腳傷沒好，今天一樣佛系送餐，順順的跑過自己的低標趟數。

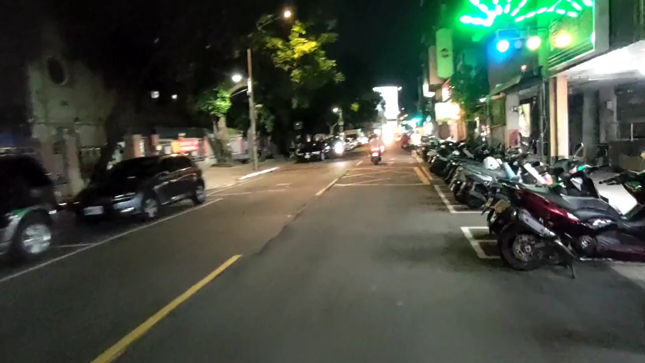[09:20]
各位朋友，我现在在大龙街哦，没错，我又被系统带过来了，哎。刚接了，在民权西哈、哦，
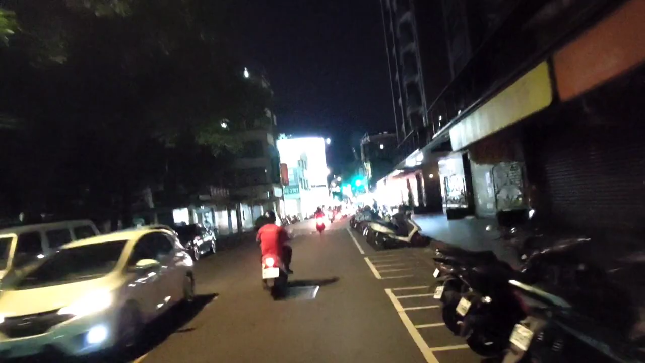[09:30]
民权西上面又接到2单，然后就往这边带，哇，